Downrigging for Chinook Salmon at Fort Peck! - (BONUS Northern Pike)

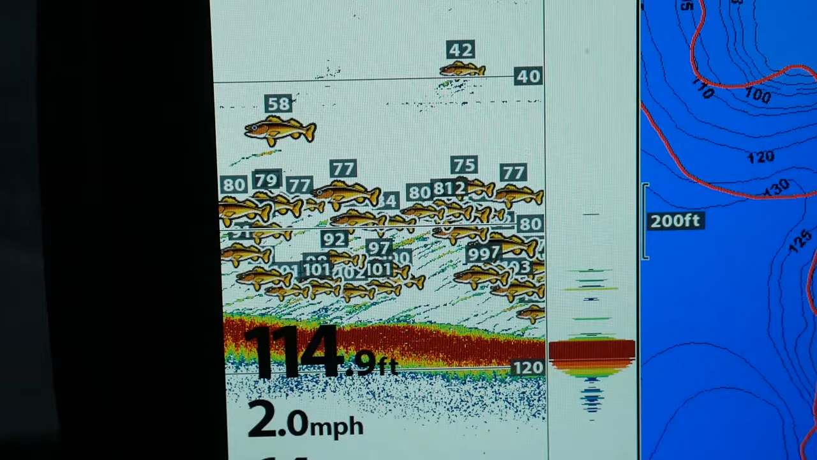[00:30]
On screen: depth 114.9 ft, speed 2.0 mph
Look at all those marks. Nothing on the rods yet.